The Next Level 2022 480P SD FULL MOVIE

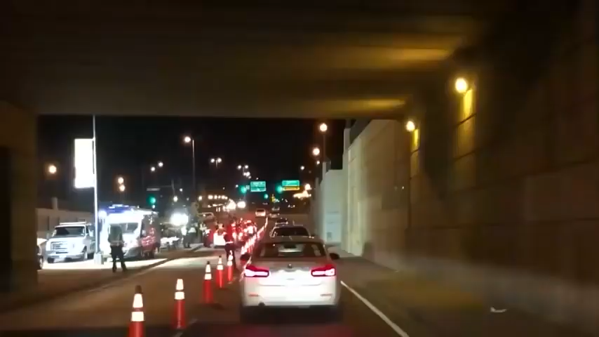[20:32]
You have to have permission to travel down the road.